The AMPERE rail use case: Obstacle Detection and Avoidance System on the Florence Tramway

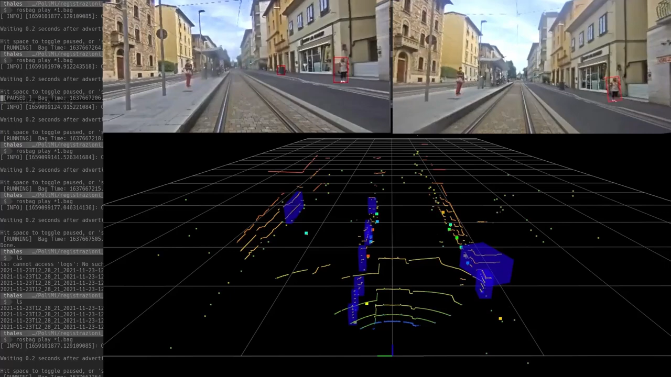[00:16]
The screen is showing the output of software tool implemented to analyze the ODAS system.
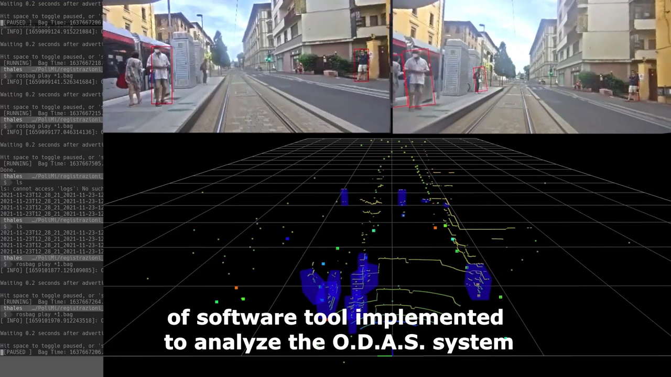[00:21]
On the left of the screen there are logging information.
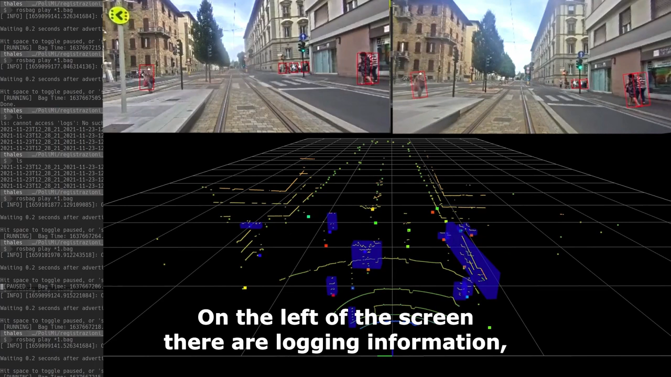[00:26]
At the top the videos taken by
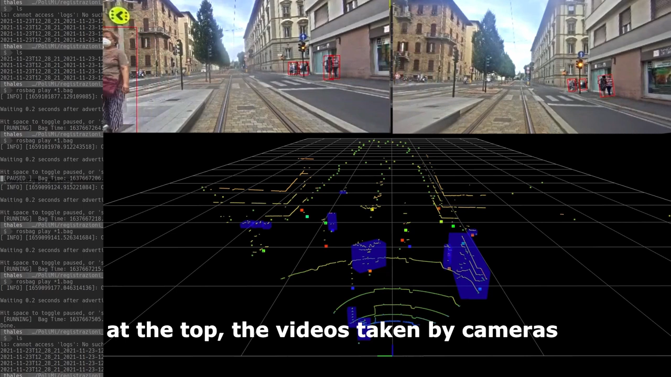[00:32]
cameras and at the bottom the representation of data from sensors.
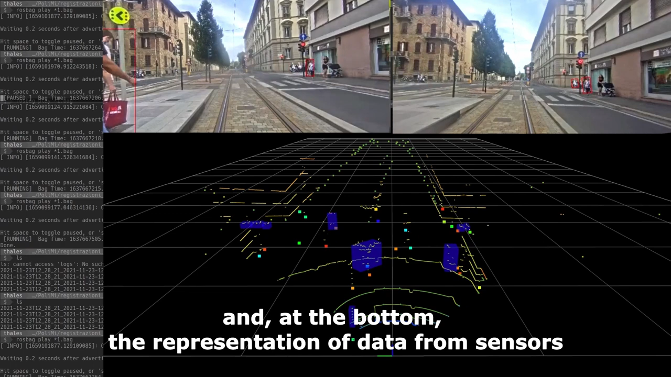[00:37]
These data are synchronized
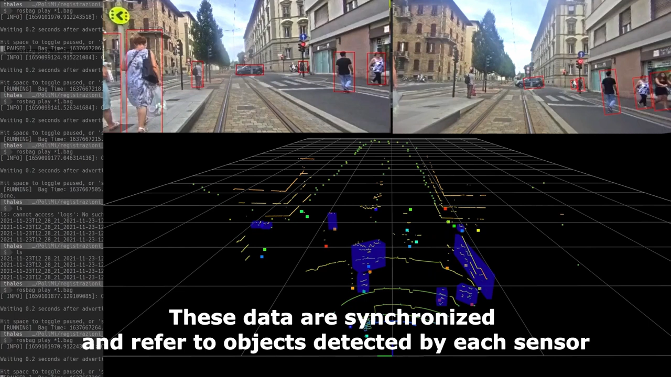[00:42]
and refer to objects detected by each sensor, cameras, lidar and radar, but also to the objects trapped after the data association,
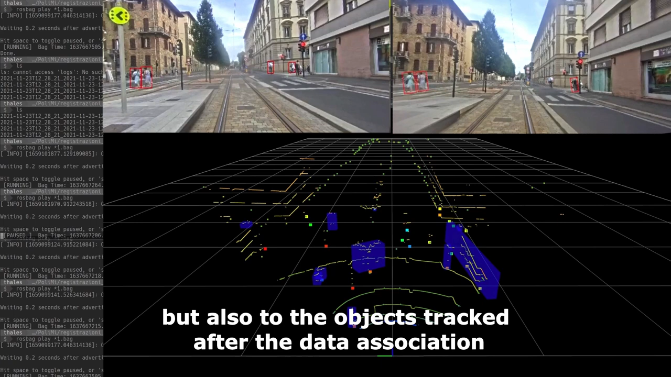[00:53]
that is to say after the sensor data have been fused.
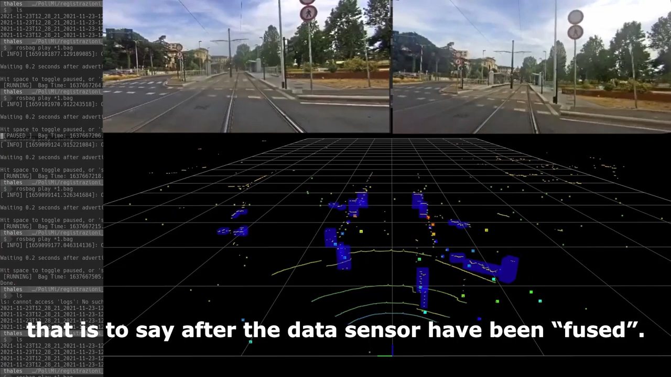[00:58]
The most visible items are
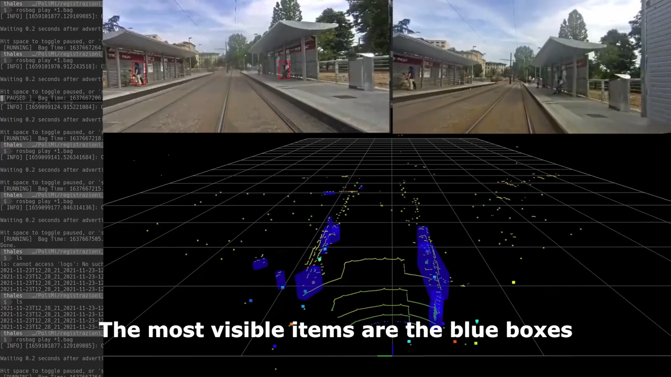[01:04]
the blue boxes which are the bounding boxes of objects detected by lidar.
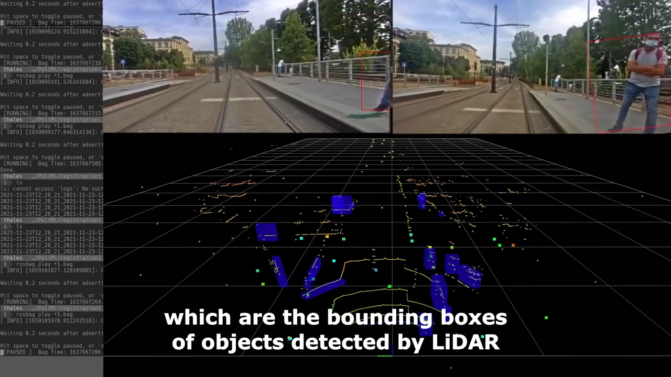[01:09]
There are also other data from lidar represented on screen.
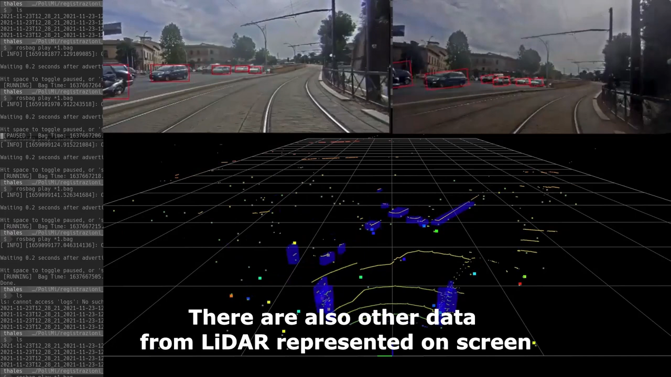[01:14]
They are the yellow lines resulting
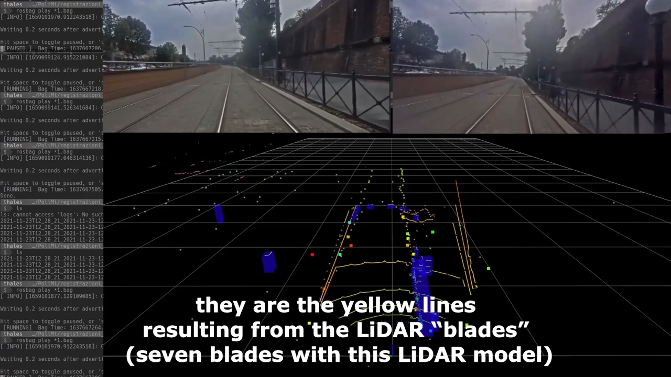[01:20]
from the lidar blades and there are seven blades with this lidar model. The several small
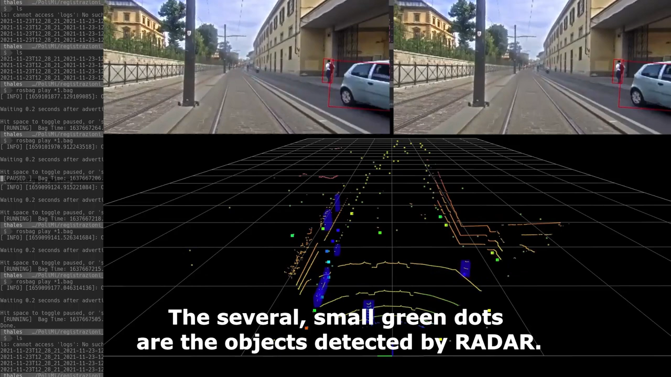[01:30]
green dots are the objects detected by radar.
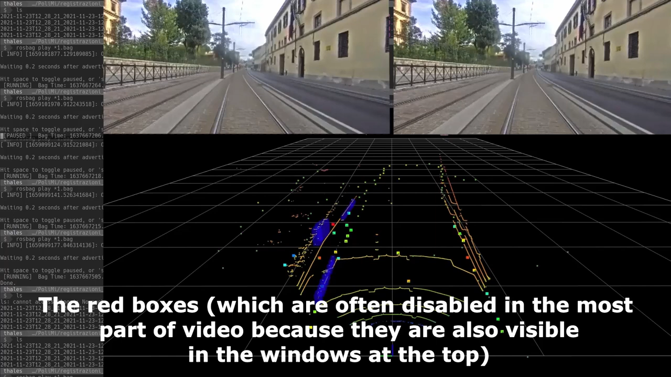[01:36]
The red boxes, which are often disabled in the most part of video
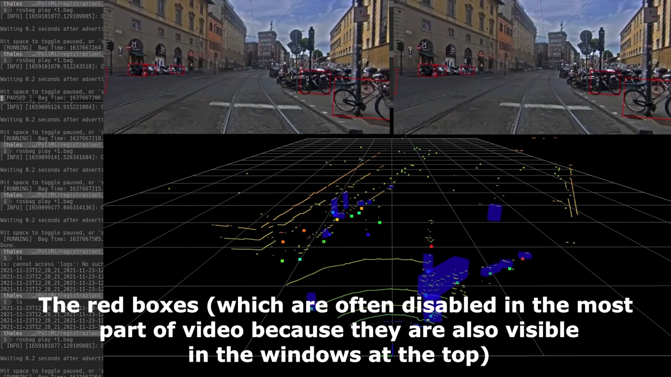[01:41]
because they are also visible in the windows at the top,
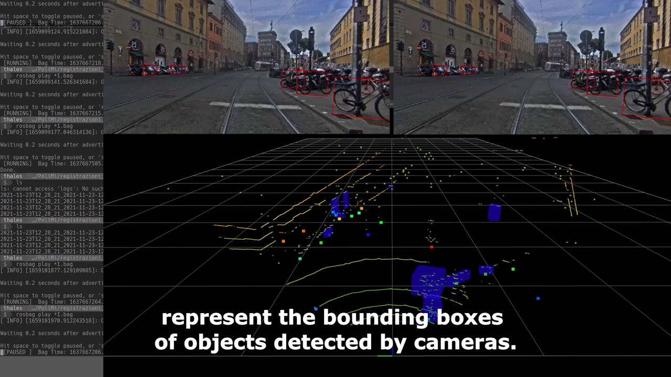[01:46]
represent the bounding boxes of objects detected by cameras.
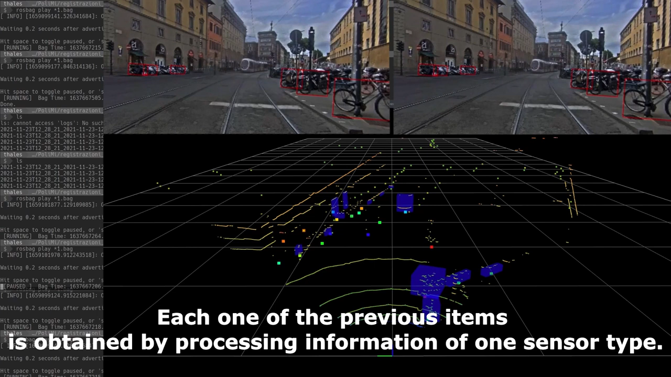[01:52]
Each one of the previous items is obtained by processing information of one sensor type. The merged information are represented by
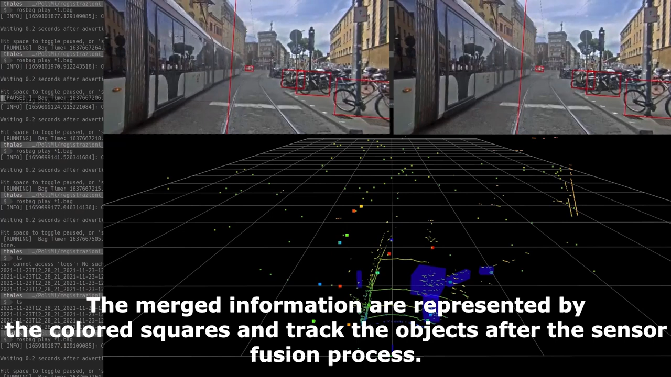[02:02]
colored squares and track the object after the sensor fusion process. The color of this item is useful just to distinguish the different
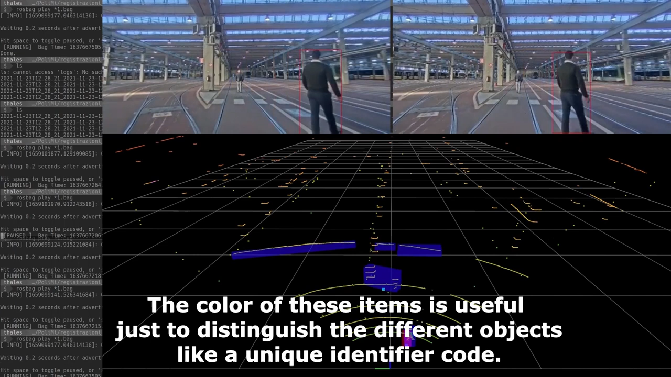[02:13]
objects like a unique identifier code.